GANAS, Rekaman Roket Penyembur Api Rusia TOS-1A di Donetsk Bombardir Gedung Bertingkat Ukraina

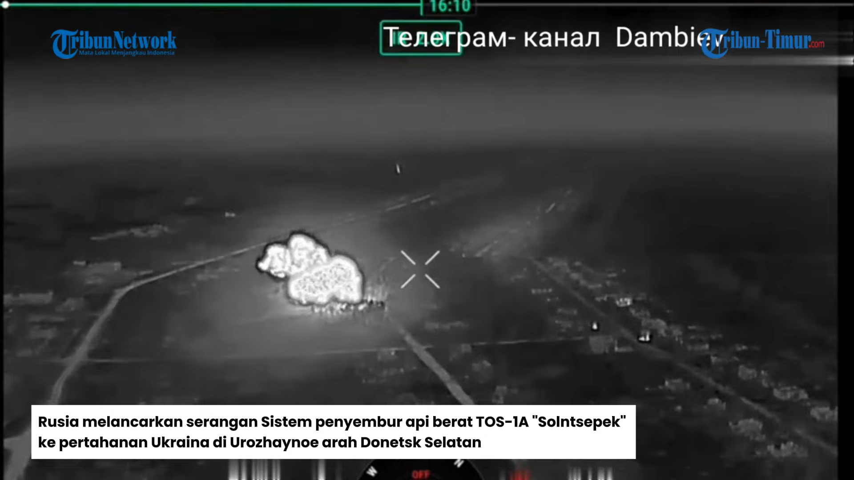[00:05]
Rusia melancarkan serangan sistem penyembur api berat TOS-1A, Solnsepek, ke pertahanan Ukraina di Urosainoy arah Donetsk Selatan.
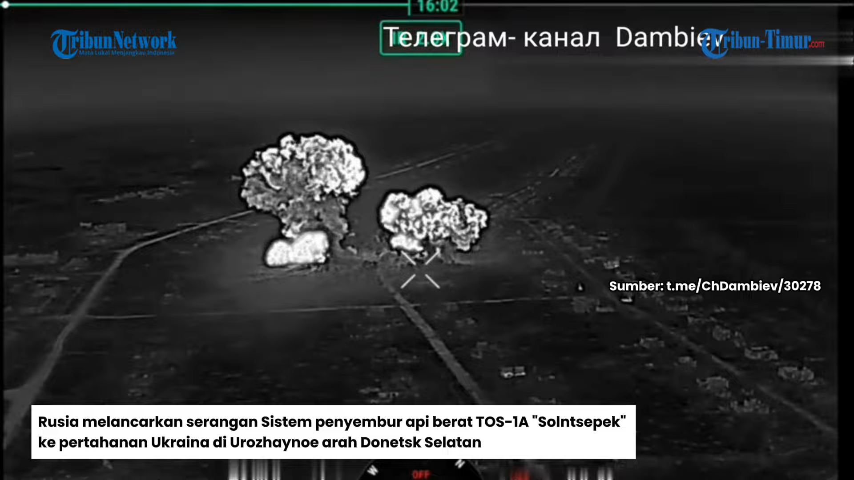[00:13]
Serangan roket pembakar matahari dari kelompok, Vostok, angkatan bersenjata Rusia, untuk menghancurkan pertahanan Ukraina di gedung-gedung.